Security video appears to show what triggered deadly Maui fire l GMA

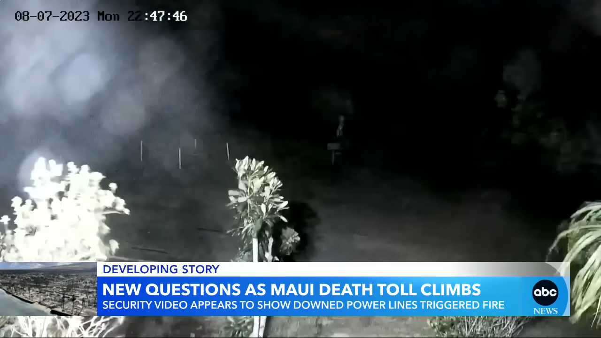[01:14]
The power goes out. One expert saying those videos taken in upcountry Maui show the flames spreading and may be the first evidence of downed power lines igniting a fire.